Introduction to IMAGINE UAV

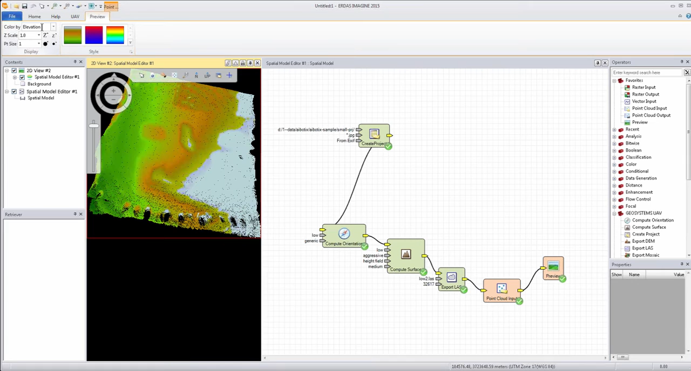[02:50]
just changing the elevation colors around. But you're somewhat limited to what you can view with the preview options. I also have a project file for this data set that we can view at the same time, just to kind of overlap and take a look at how the project can be manipulated and worked with this point cloud data as well, in addition to the spatial modeling environment.
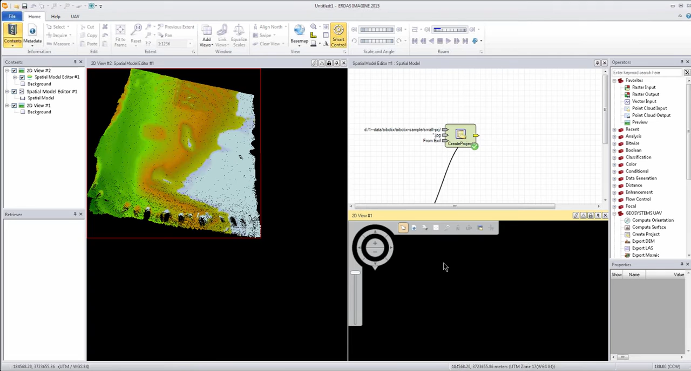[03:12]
So here we have the project on the bottom left viewer there, and we can just kind of look at some of the point measurement options that we have, or I can run some APM from the project itself and get a tie point summary, and from that we can actually triangulate our block file, which is kind of a brief introduction to photogrammetry on the triangulation side.
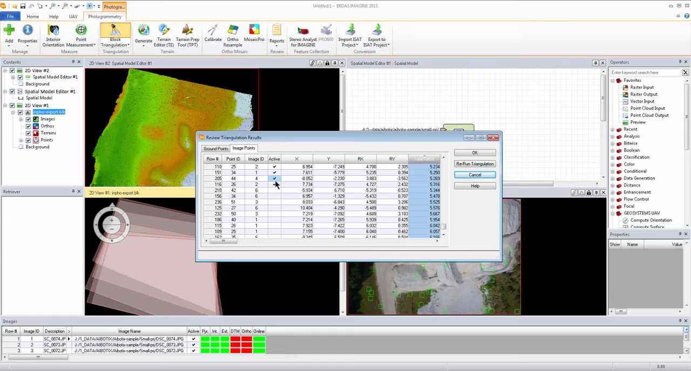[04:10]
the bottom of the list and deselecting those poor points. You can actually do this in kind of batch mode or criteria selection mode to get more points quicker, but then we just rerun triangulation just by removing a few. I'm already down to 1.7 without too much effort.
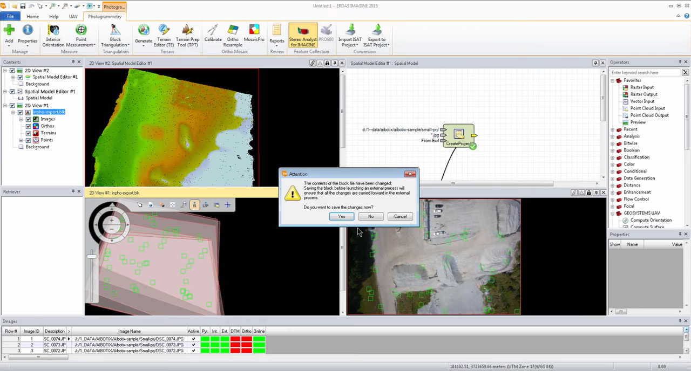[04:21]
So accepting that triangulation allows me to then view things in, say, a stereo analyst for an imagined environment, like we see here.
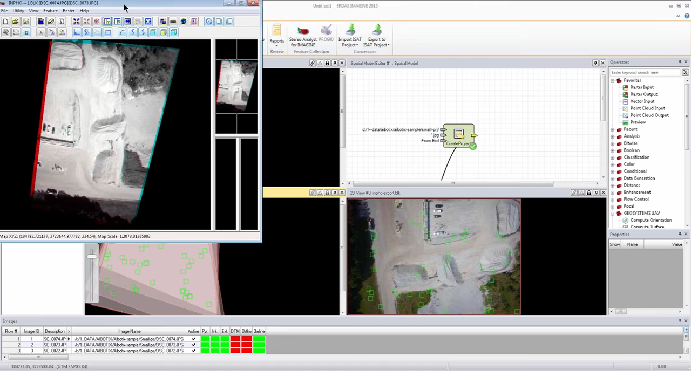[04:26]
We can quickly QA, QC, kind of the stereo environment, in this case anaglyph mode, where we do support true color, stereo viewing, of course, as well.
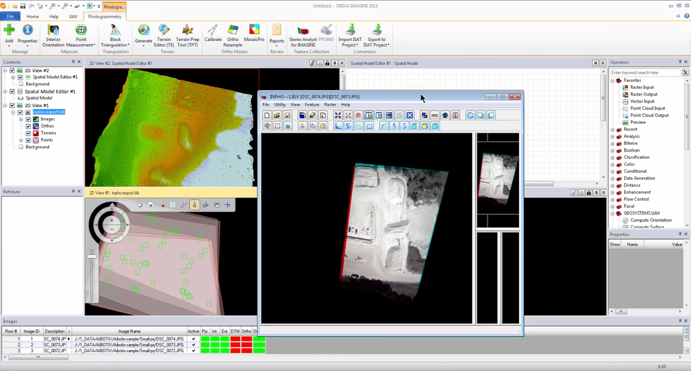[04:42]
So we can get height measurements of the stockpiles there, the tailings if we wanted to. Going back to the spatial modeling environment, you can see we can make changes to that spatial model. Here we have a model that we're just going to add a point cloud input to, and we're going to kind of figure out how we can do some point cloud volume metrics. So by specifying point cloud input into the point cloud volume tool,
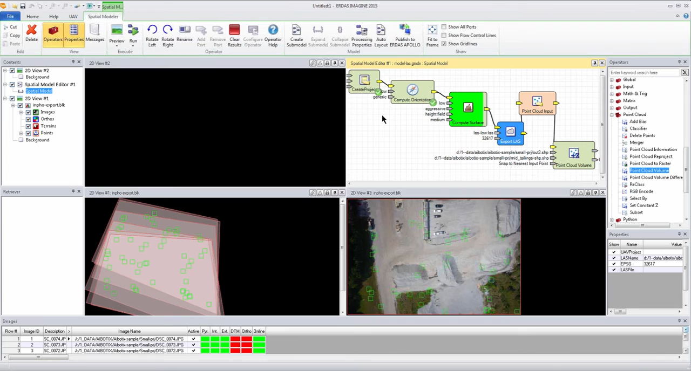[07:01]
So as you can see it's gone through and done the project creation, compute orientation, and compute surface to finally produce that last low resolution dot last file. At this point in the model we can load the results into a viewer here and kind of view the actual file,
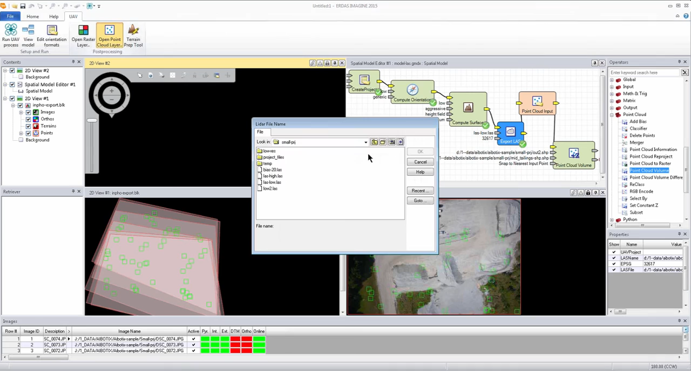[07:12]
the point cloud layer in a 3D viewer, 2D viewer, and do some edits to it. So we load the point cloud.
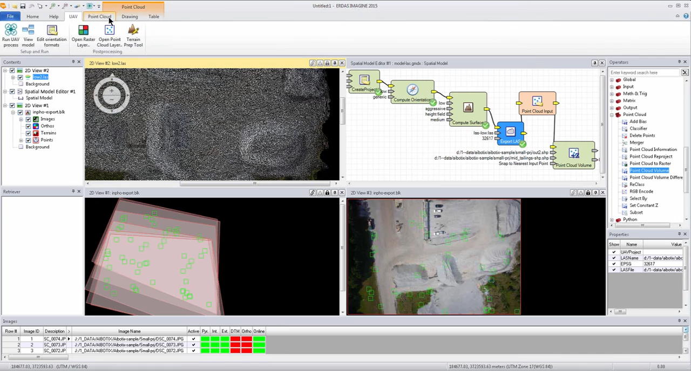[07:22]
As you can see when you zoom in it decimates it a little bit. And if we select a certain rectangular area to ensure we're only viewing the middle tailings section on a cross sectional view. You can see the front and side view there we're actually seeing that tailings area cross sectional view. So by doing a selection by polygon we can just define an area of those points that we want to select and just simply delete. Or we may want to reclassify or offset.
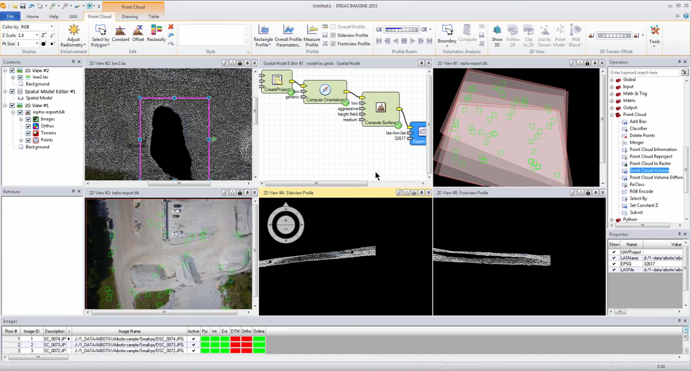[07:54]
If we close these windows out we can actually run through the full model and get the volume results.
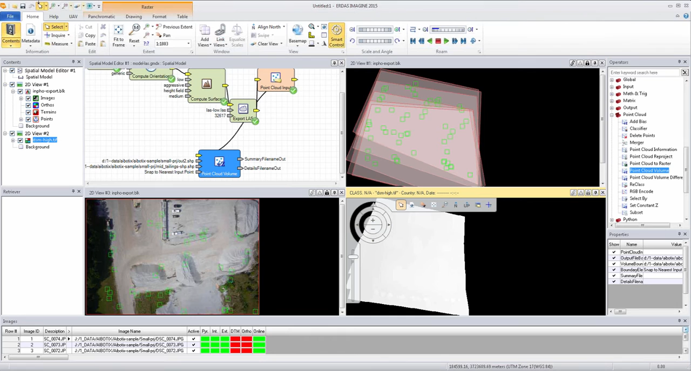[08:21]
It might be better to load this painted relief. But you can also load the mosaic file. This is what we're more interested in. So we can see where that shape file overlays. And by now specifying a shape file I'm going to go to my recent directory here.